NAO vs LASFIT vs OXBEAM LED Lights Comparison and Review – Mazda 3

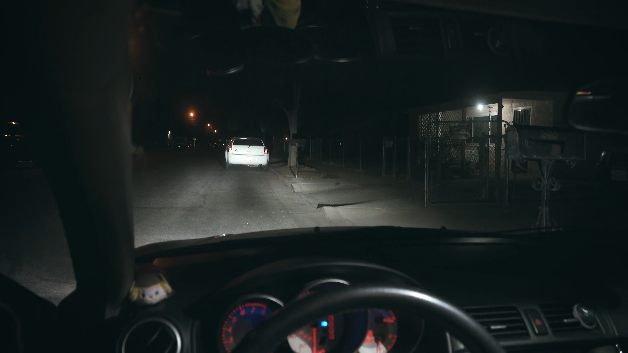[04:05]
Awesome awesome lights. And again simple plug and play.
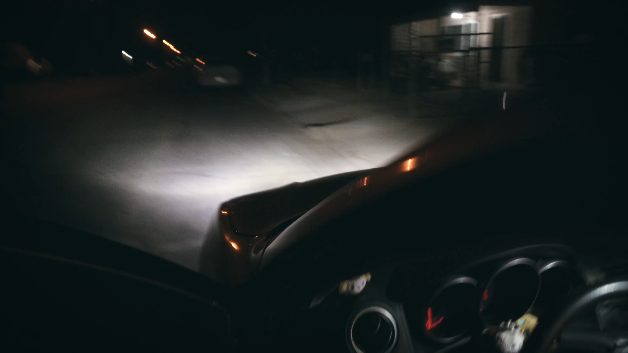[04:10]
So going from outside the car. Look how much light that it adds to the road.